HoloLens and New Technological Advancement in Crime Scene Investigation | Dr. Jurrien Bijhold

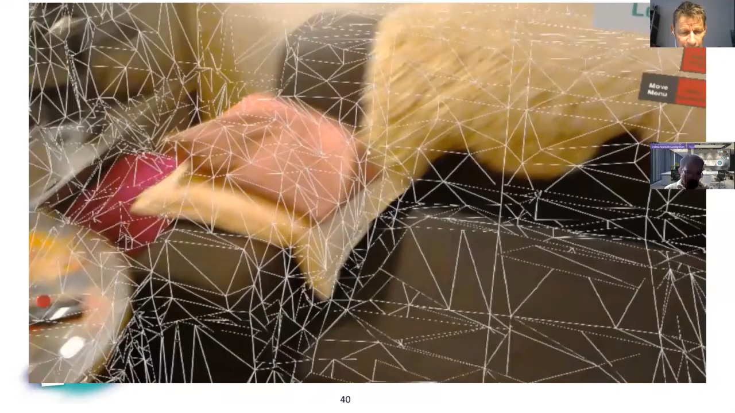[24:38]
HoloLens is continuously mapping the scene.
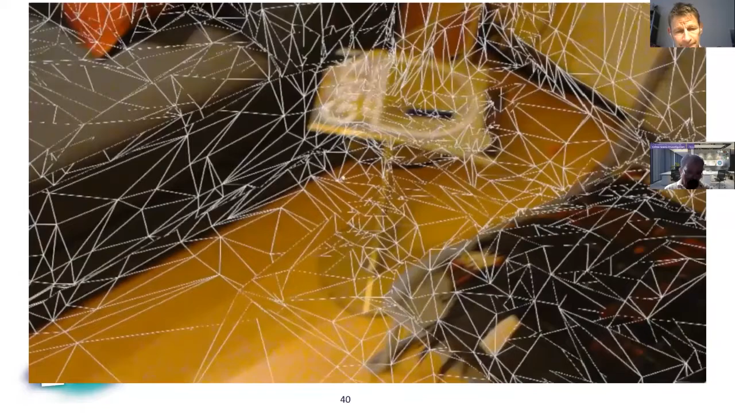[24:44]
This map is used for placing virtual objects.